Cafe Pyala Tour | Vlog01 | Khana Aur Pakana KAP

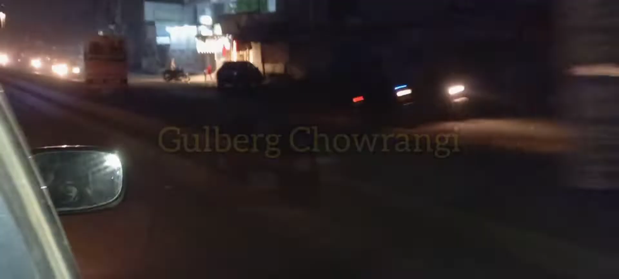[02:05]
ये गुलबर्ग का इलाका आ गया है, ये भी रश वाला इलाका है लेकिन दिन दिन के लिए। अभी रात के अंदर आप देख लें कैसे सन्नाटा है, कदुका दुकानें खुली हैं बाकी सब बंद है।